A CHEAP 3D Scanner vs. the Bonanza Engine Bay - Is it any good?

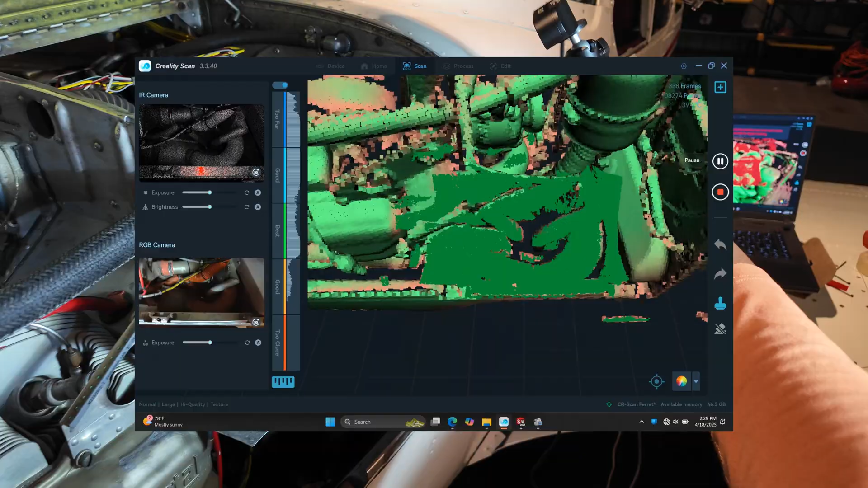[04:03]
it has seen before in order to start tracking again there we go
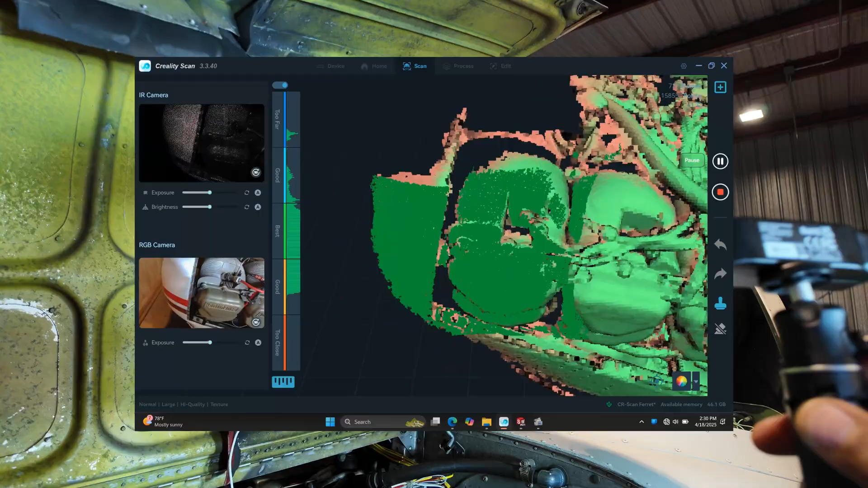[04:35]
have just about enough data to make my own right now now
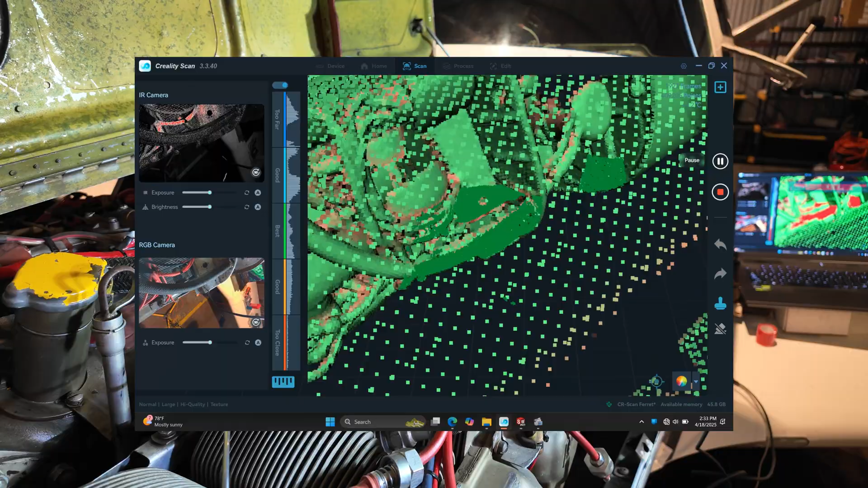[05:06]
come around town here all right I think that's probably probably good enough I just wanted to show you that there's no movie magic here that
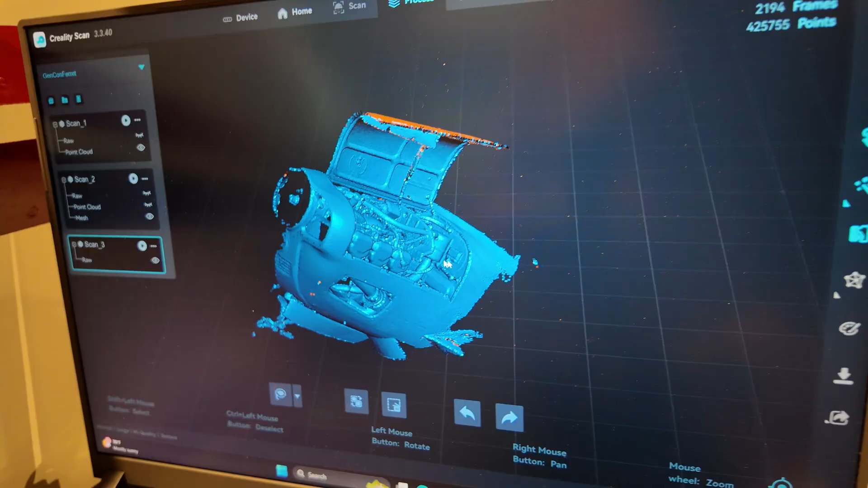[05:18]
you watched me do this and while it's not perfect yet I can optimize this to be even better but I
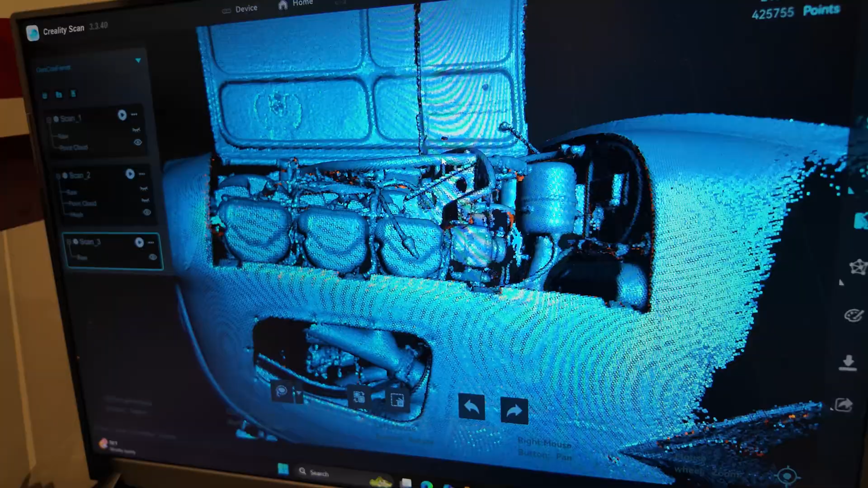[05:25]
have a great representation of my engine cowling now great representation from here on
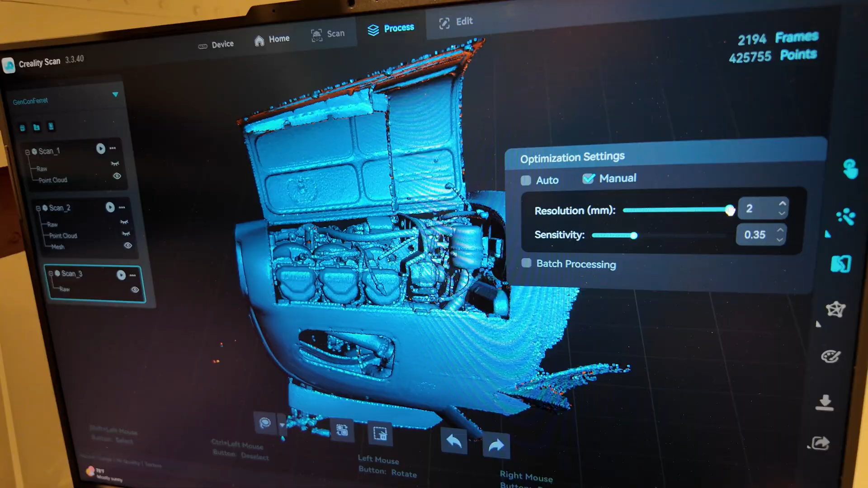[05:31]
out I can refine that scan down to let's say a millimeter and a half of accuracy
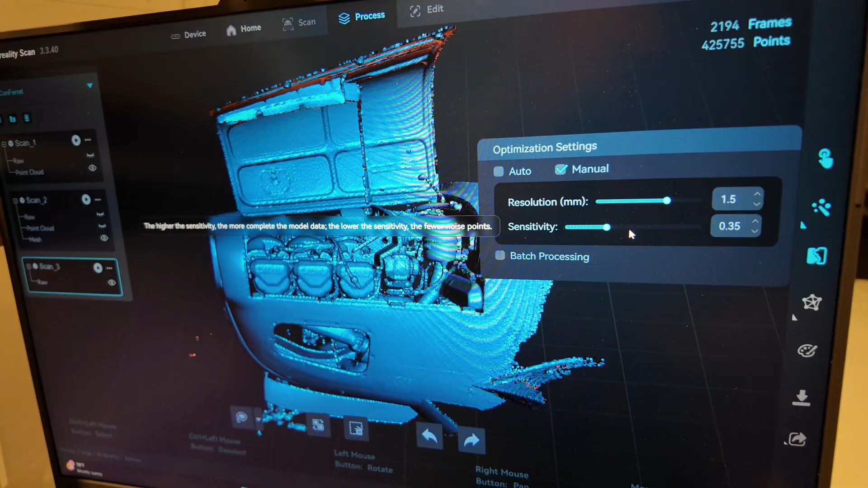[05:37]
and if I hit that button they'll start processing and give me
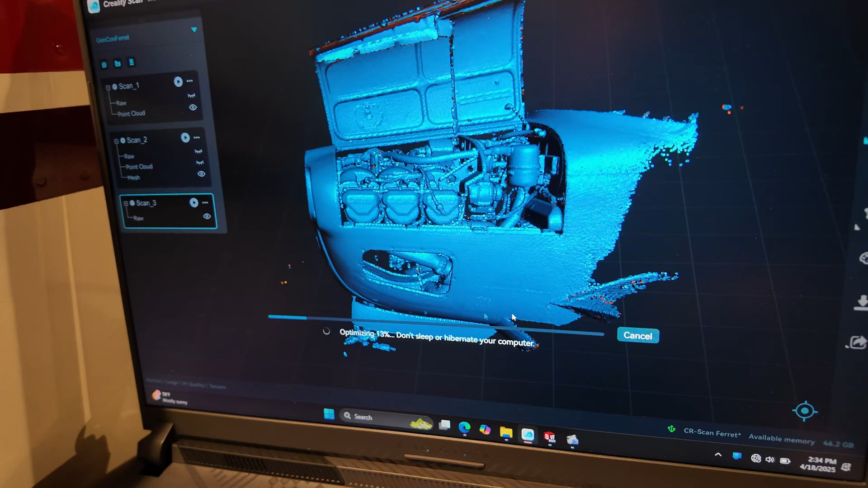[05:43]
an even more detailed scan it will kick out any of these little dots that it thinks is
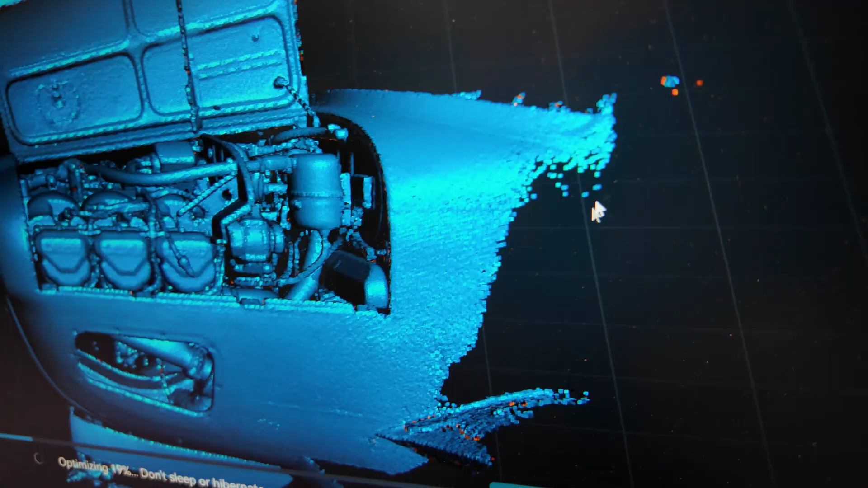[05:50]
bad some algorithm is doing that in the background and then it'll keep the ones that it thinks are
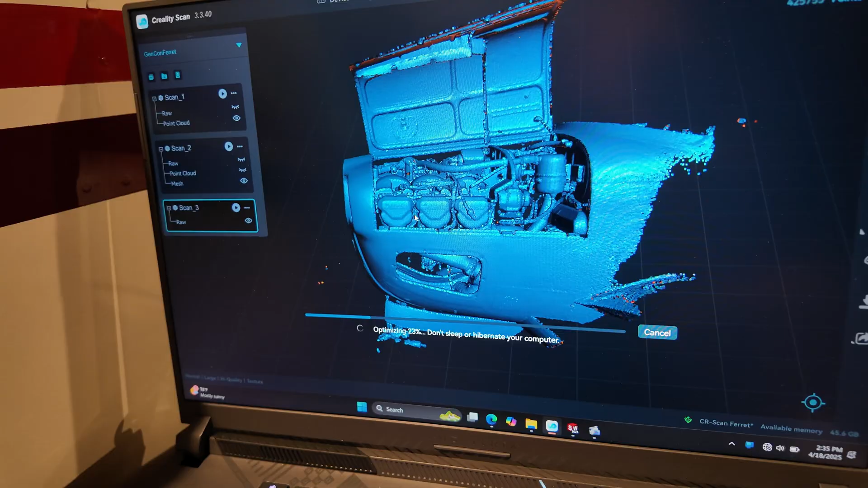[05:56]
good and then it'll give me an even closer mesh right now if I zoomed in I couldn't
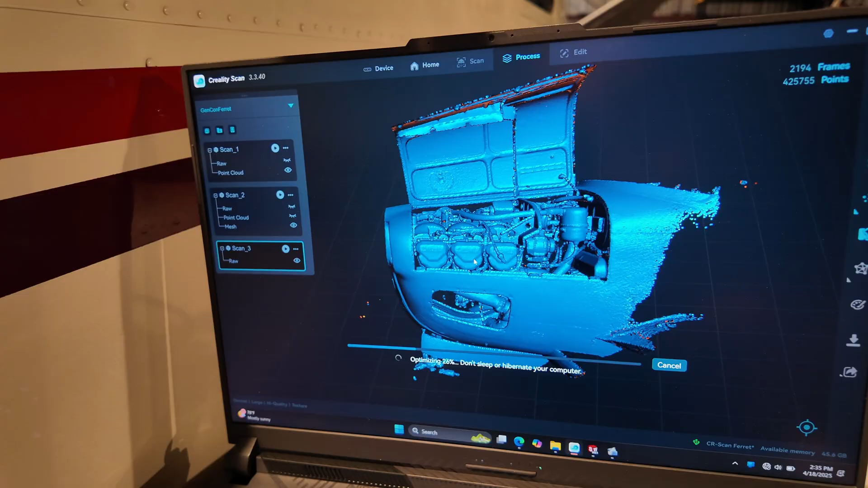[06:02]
read the rocker covers that say continental on them but I'm sure when I refine this mesh
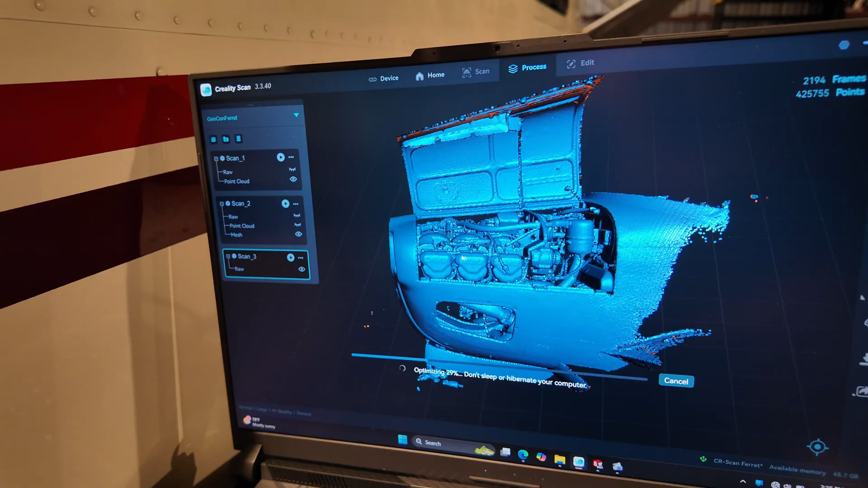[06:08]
you'll be able to see that continental just fine my other 3d scanner the Raptor will do
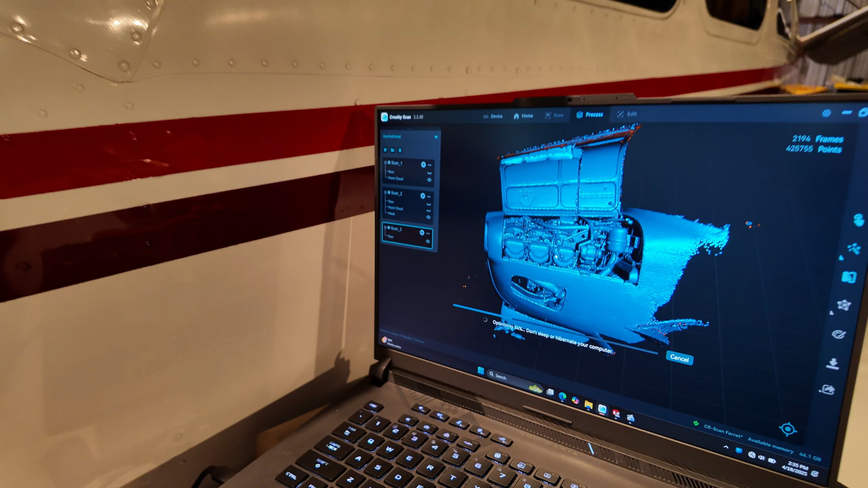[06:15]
a much better job at the details because it's got a laser blue laser mode that'll do a
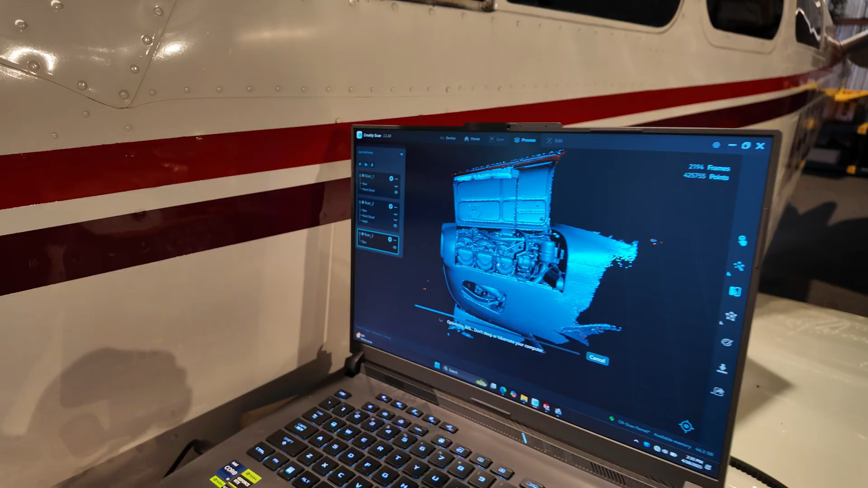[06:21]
much greater job at the details but this little scanner right here for a hundred bucks on Facebook marketplace